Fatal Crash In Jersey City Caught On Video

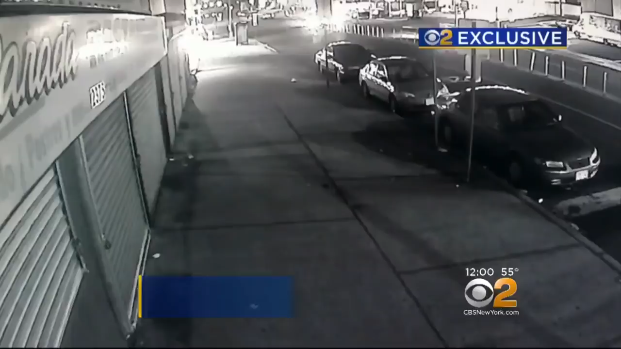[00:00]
In this exclusive surveillance video, you see a crash at the intersection of Kennedy Boulevard and Communipaul Avenue,
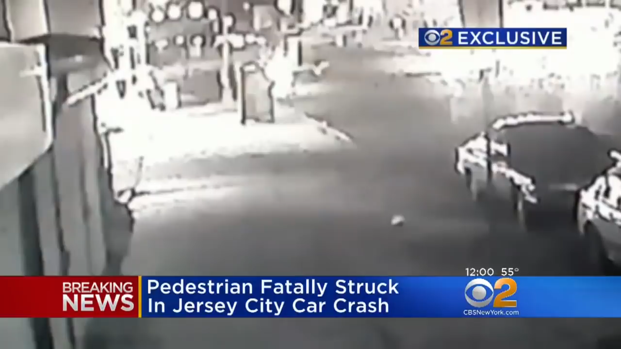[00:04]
sending a speeding SUV out of control, sparking. The car knocking down a light post before hitting a bus shelter. Inside a pedestrian standing and waiting for the bus, a man in his 30s was killed.